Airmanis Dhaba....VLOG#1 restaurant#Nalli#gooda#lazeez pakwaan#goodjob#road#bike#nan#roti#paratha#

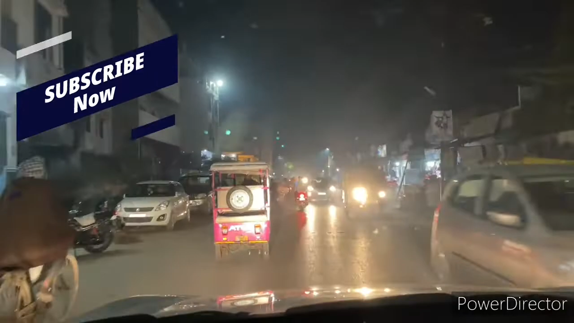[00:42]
अभी हम लोग हाईवे पे आ चुके हैं। यहाँ से लगभग 15 किलोमीटर और होगा एयरमैनी ढाबा।